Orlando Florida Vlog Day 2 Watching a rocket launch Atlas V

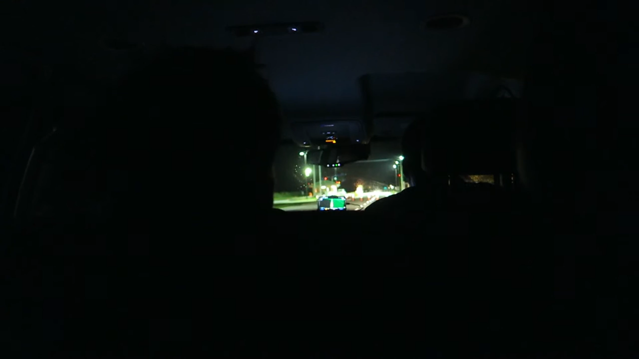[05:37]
This is at a gate. It says restricted area on that side. Well, yeah, but you're supposed to be going to that beach, not here. This is used parking rights. Yeah. This is put your parking rights on the sun. What's that?